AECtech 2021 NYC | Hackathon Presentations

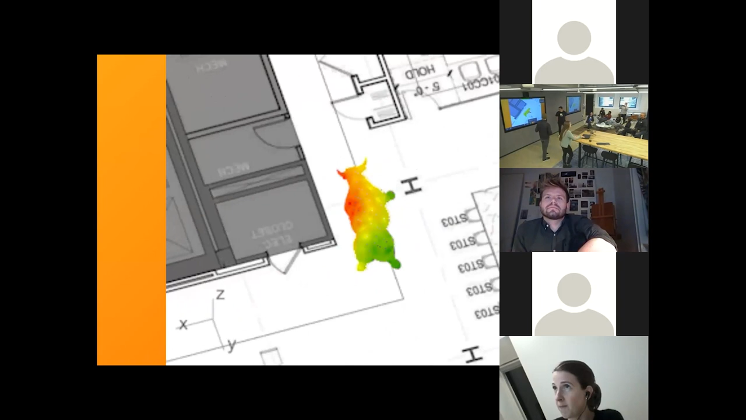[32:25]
So this is what it looks like if you take the Wall Street bowl, take it up the elevator shaft and try to get it to the far end of this floor.
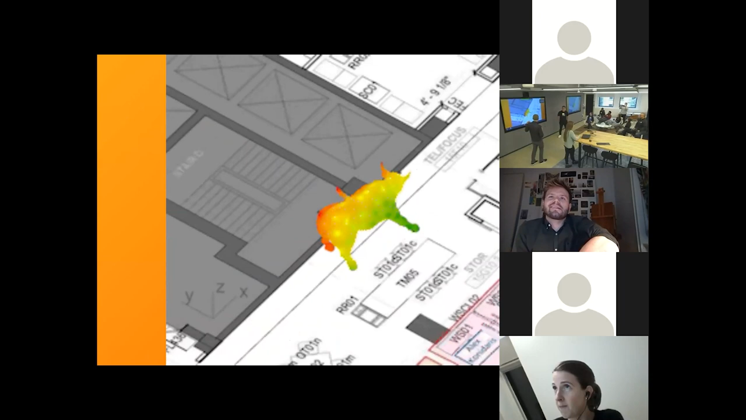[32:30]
Um, the bowl itself has been heat mapped.
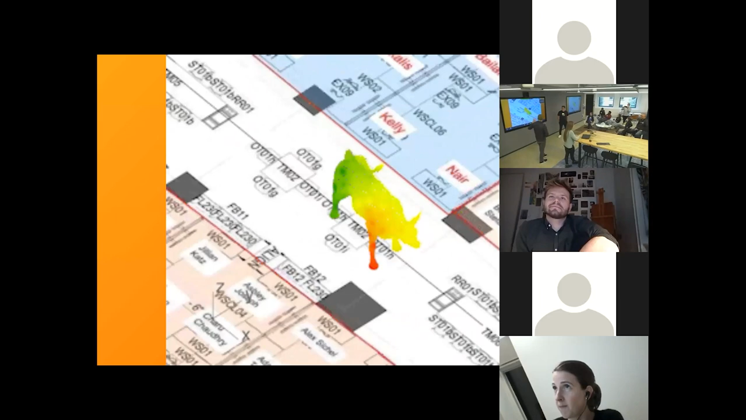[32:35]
So I was having some fun after I finally got it to work.
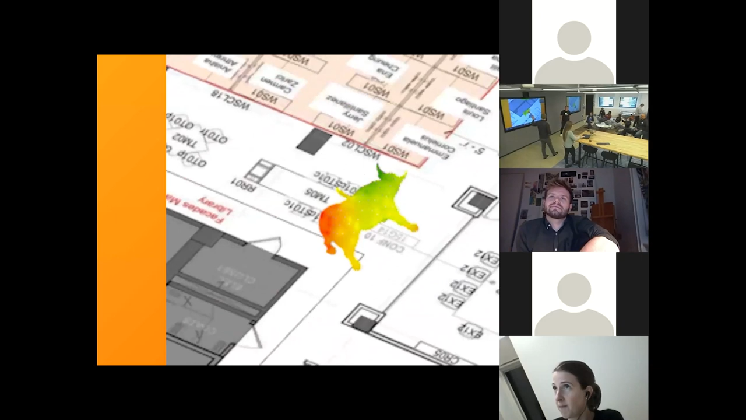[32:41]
So you can see areas shown in red are where it's closest to a collision.
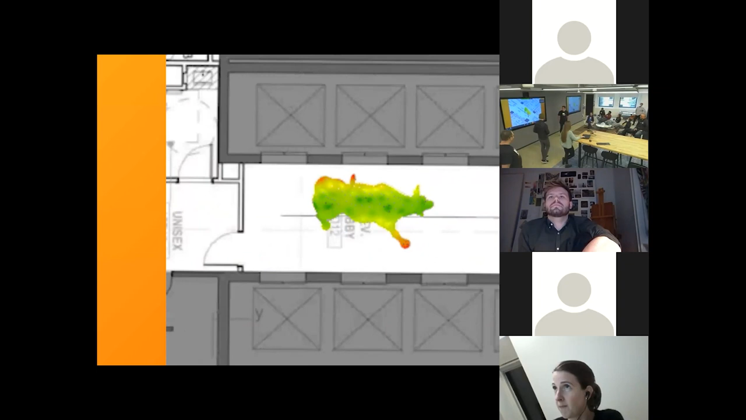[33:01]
So that was the final output for this optimization.